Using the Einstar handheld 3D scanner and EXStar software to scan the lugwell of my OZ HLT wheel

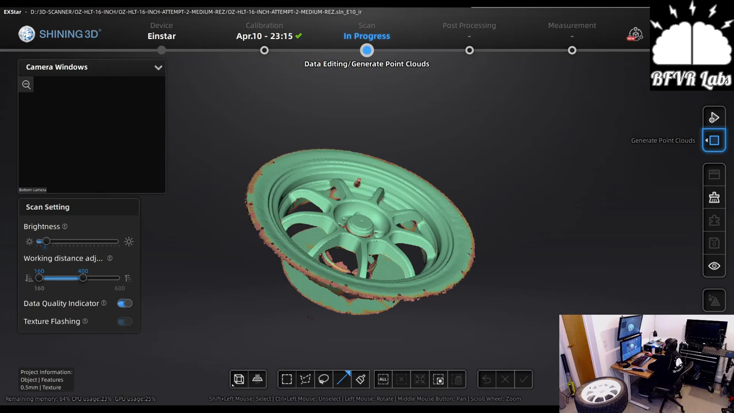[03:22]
can i save this yeah i guess um generate the point cloud